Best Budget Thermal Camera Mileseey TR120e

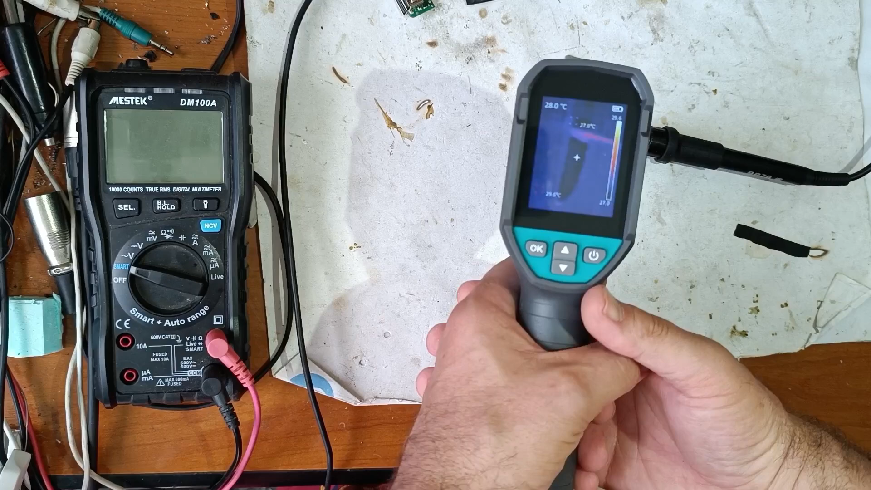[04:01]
Let's see what happens. Next, with my soldering iron. Let's see what happens. That's my highest temperature alert.